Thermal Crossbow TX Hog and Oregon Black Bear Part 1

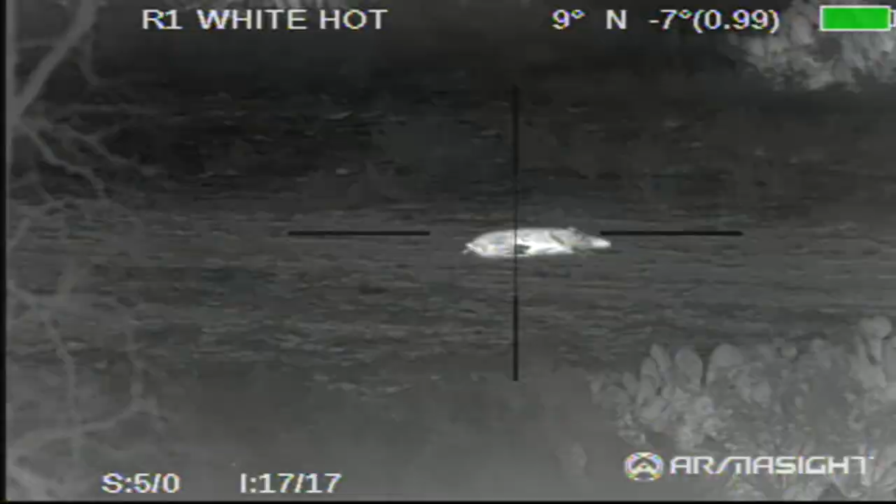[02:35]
What I'm going to do now is I'm going to mount a thermal unit on top of this crossbow.
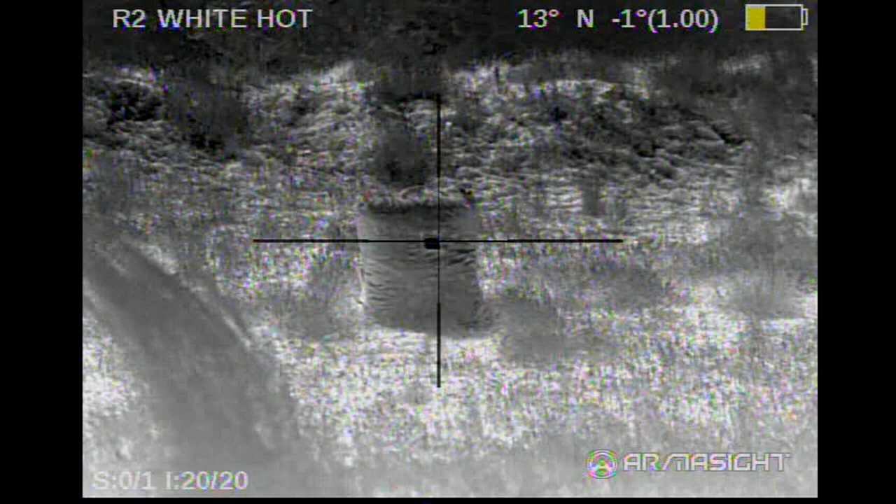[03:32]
and you can see it very easily in the unit. This particular unit has a little short rail on the side.
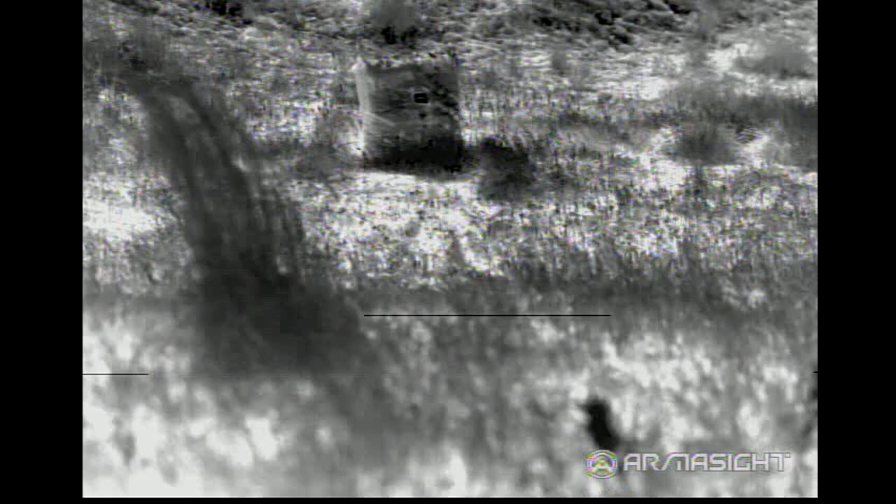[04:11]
and what you'll be able to see is exactly
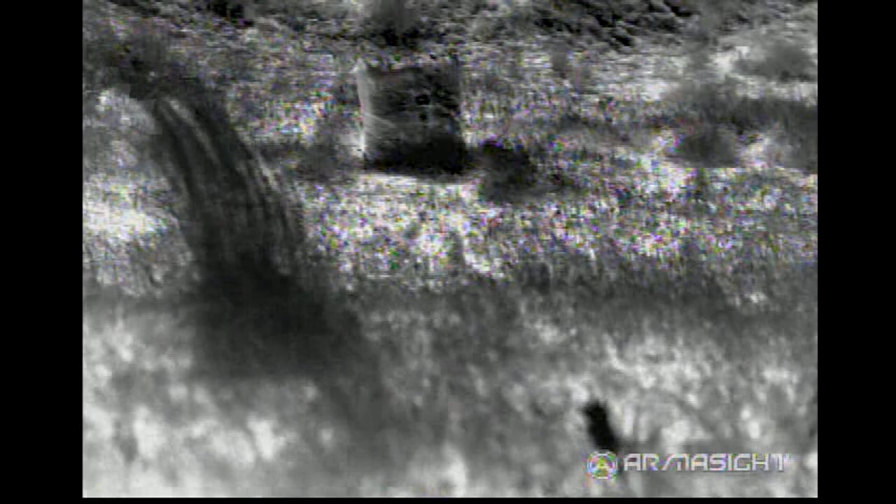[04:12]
what I'm looking at through the thermal unit itself. The cool thing I like about this unit is I like shooting it on white-hot,
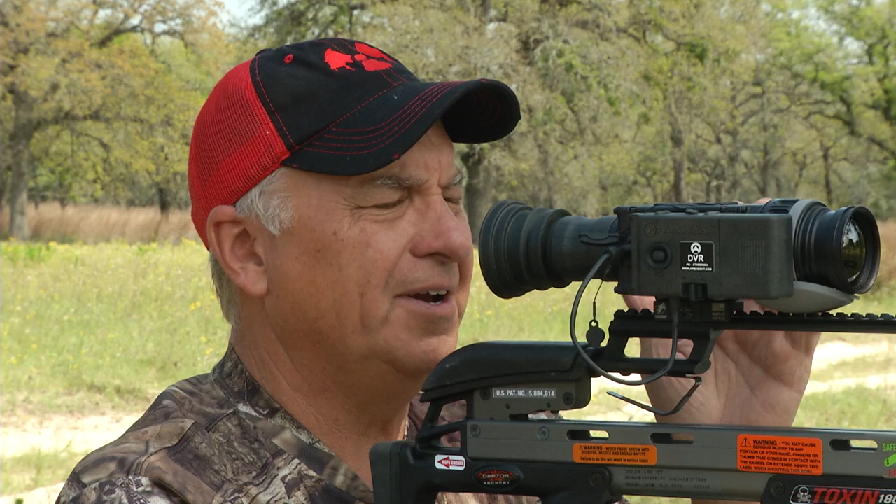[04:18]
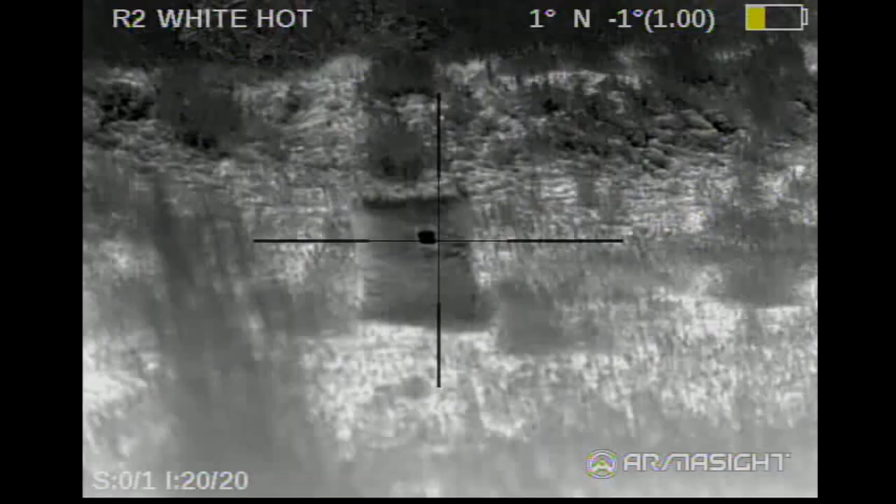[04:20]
which it's set on right now, but you can adjust it to black-hot or any different setting that you'd like
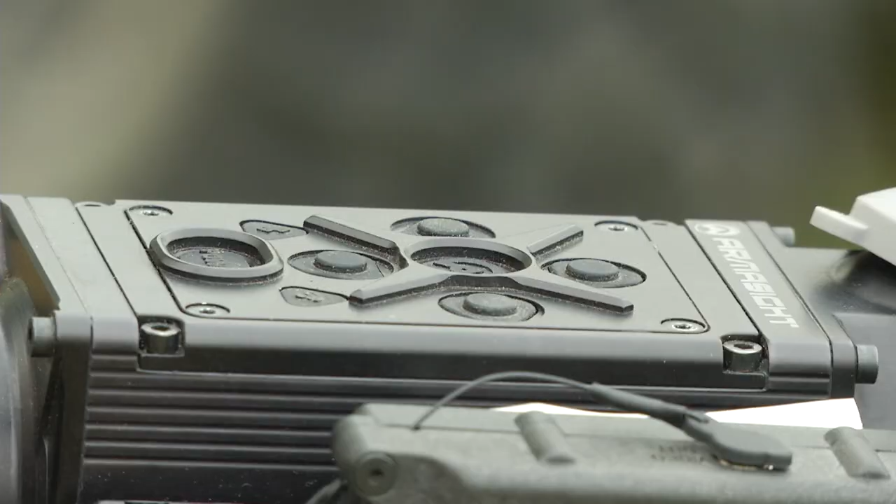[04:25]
simply by going through the menu buttons up here on top.
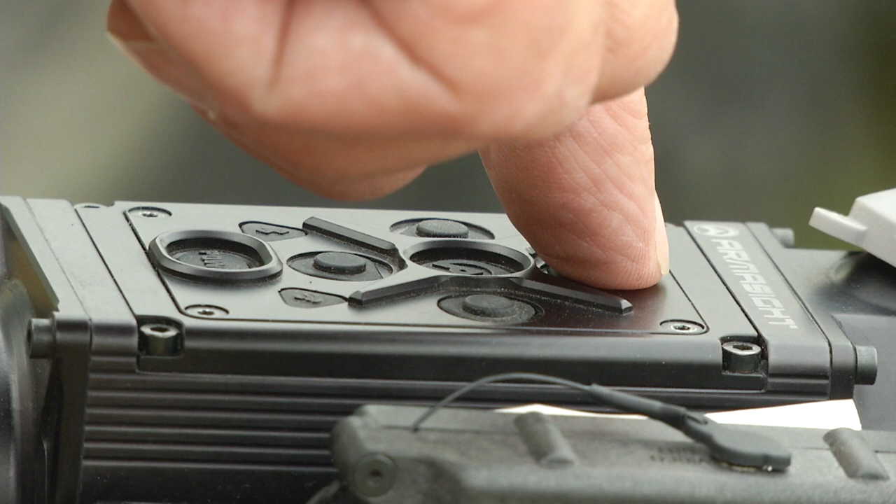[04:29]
Now, what I like to do, too, the focus on this particular unit is right here,
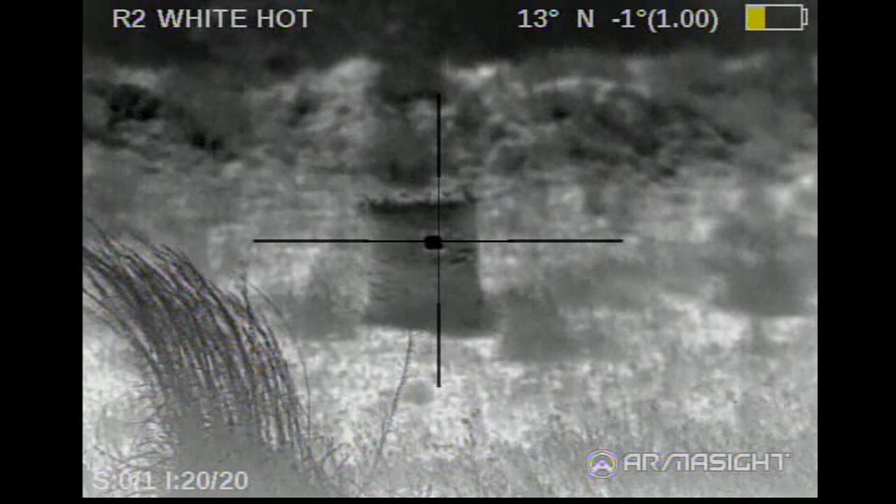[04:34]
and you will notice that I can change the focus by just turning it, okay?
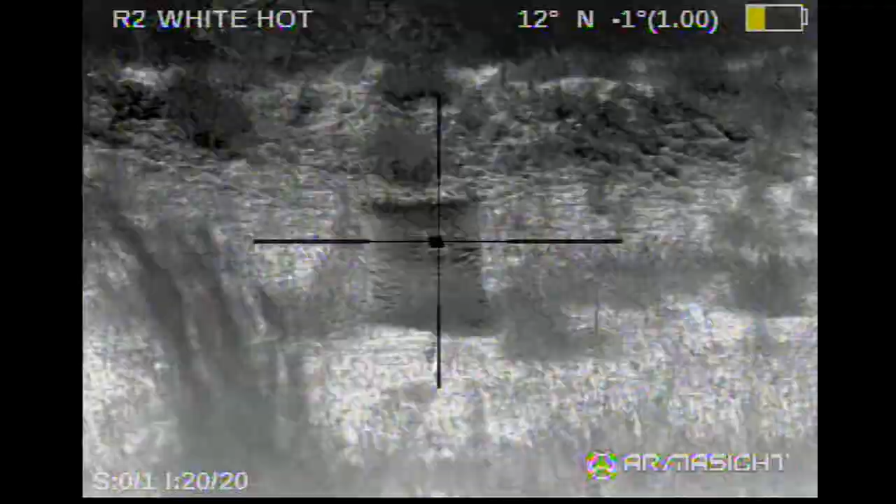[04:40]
When you take a look also, you'll notice that black spot down there. That's the piece of tinfoil.
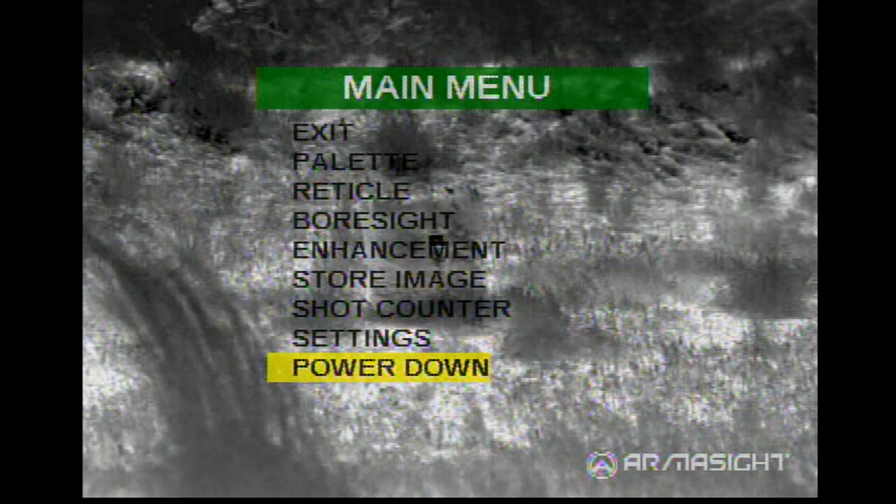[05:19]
I'm going to hit bore sight, enter, and at this point, you can see in the bottom, I've got windage elevation. What I want to do, I'm going to get the crosshair exactly where I want the arrow to hit.
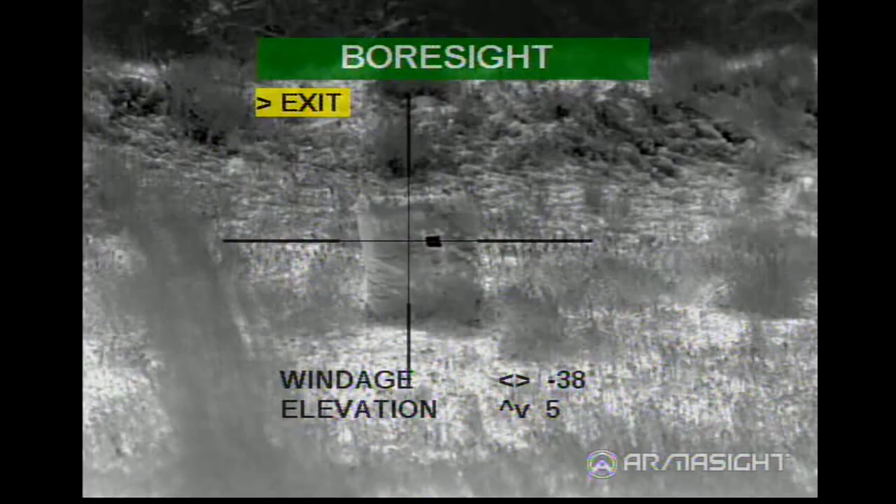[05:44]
Now, I'm going to raise it up a bit, right there.
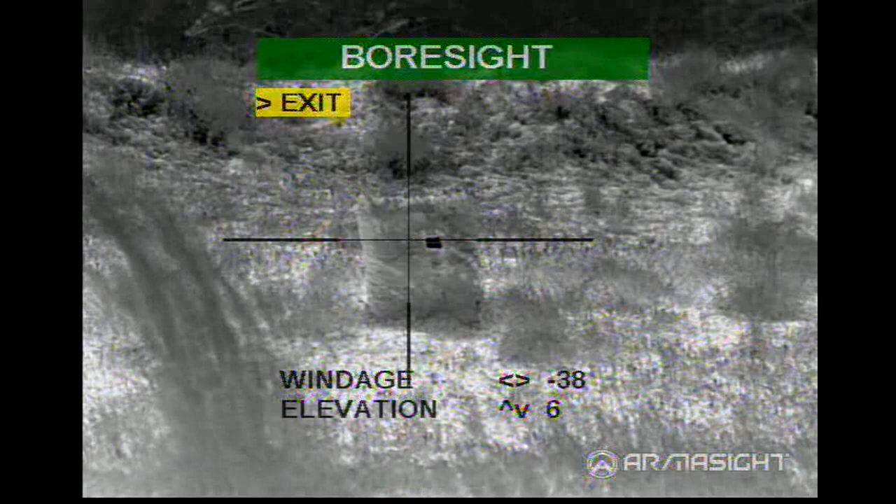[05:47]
And then you exit the menu. We're going to cock it and shoot one more time, and it should be dead on.
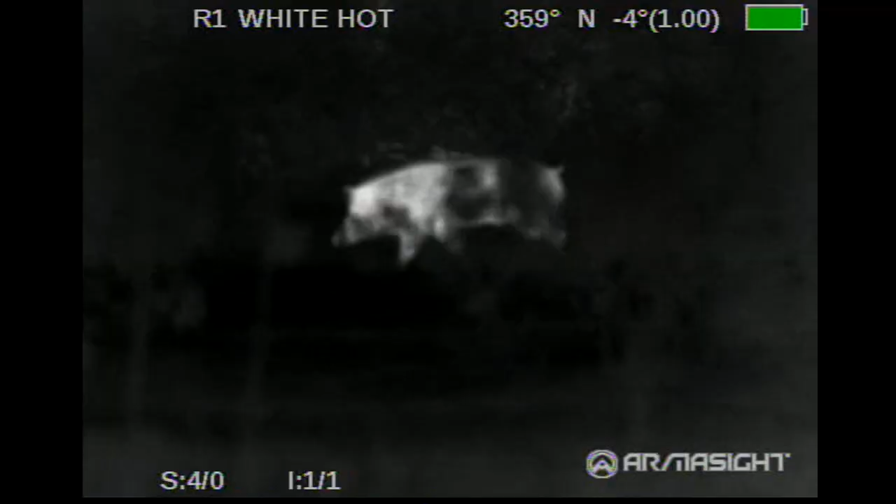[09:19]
Golly, you can actually tell where the mud's on them. Look at that. Yeah, it's like darker, I guess, and a thermal.
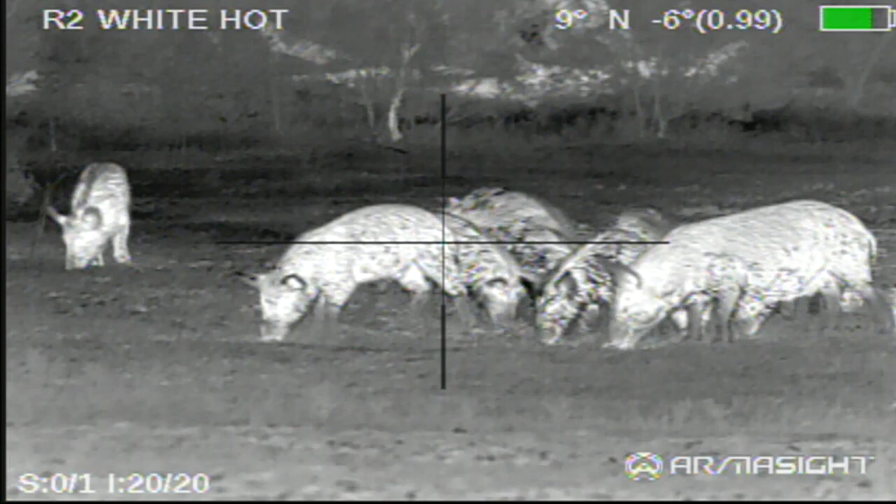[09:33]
Yeah. Look at that. Listen. They're fighting. Look at them fighting. All right.
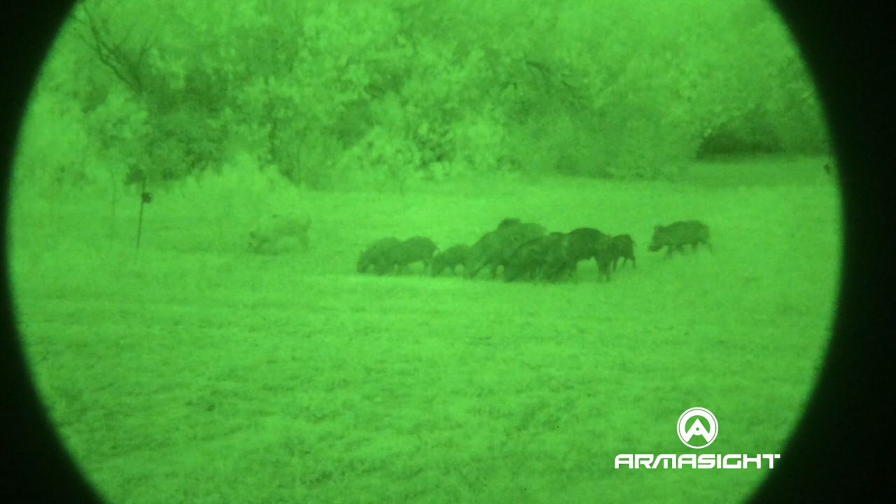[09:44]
Do you feel steady? Very. One thing I'm worried about is that when you're hog hunting, if you're at the right place, there's hogs everywhere. They're all over each other, and it's hard to get a clear shot. And since this crossbow is so powerful, it'll be really hard to make sure that one's away from all the others. Okay, good.
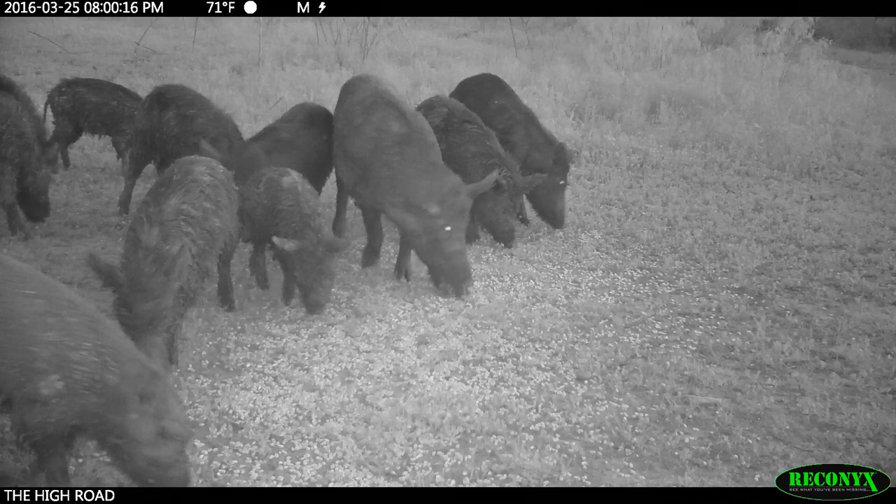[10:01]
What I want you to do, let's pick one out. The problem is, if you're not careful, you're going to shoot more than one with one shot. Yeah. Okay, the one on the far right, are you on him? Yeah, okay. Now, slide it on fire now.
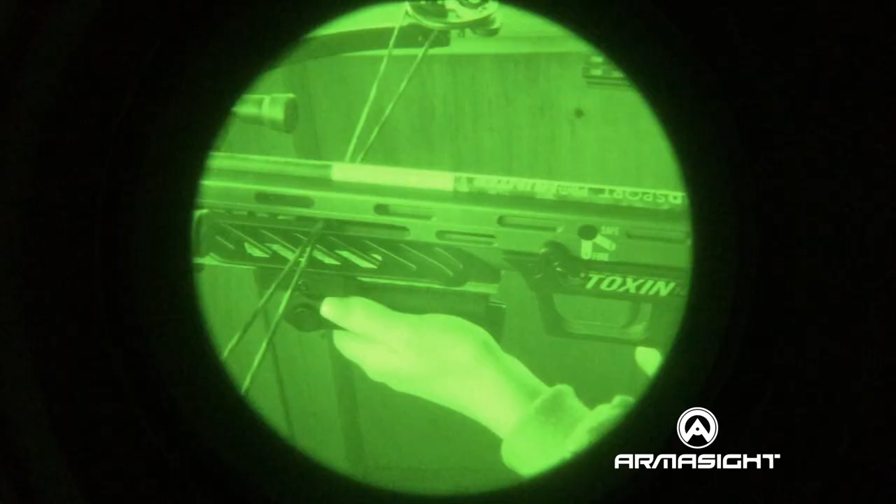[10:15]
Go ahead. Put it on fire. There you go. All right, now just wait. Okay, his head's behind that one, right?
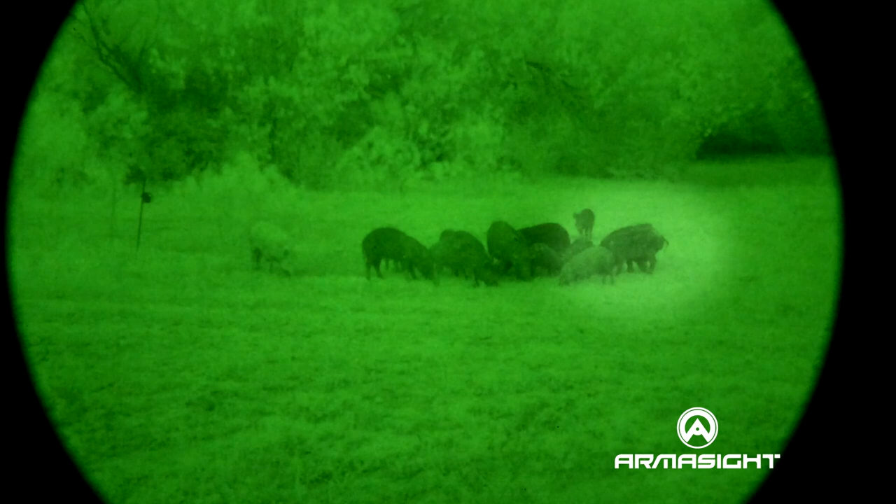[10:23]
Yeah. On the far right? Yes. Okay, he's clear now. Are you ready?